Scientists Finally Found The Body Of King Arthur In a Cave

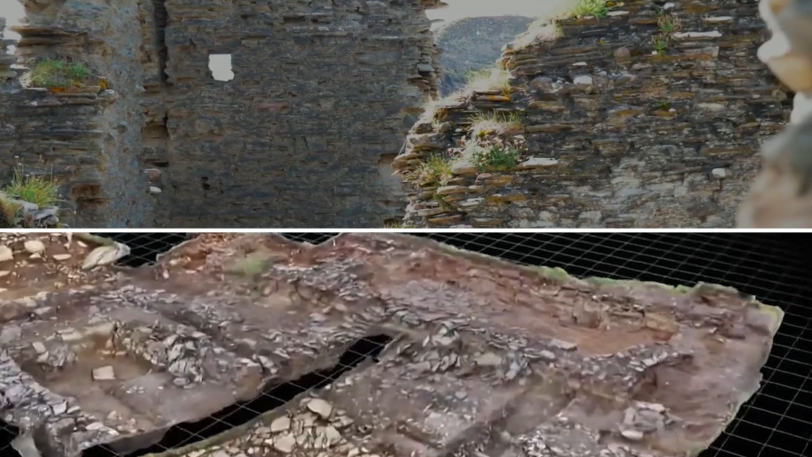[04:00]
The design of the unearthed buildings, combined with evidence of advanced masonry techniques,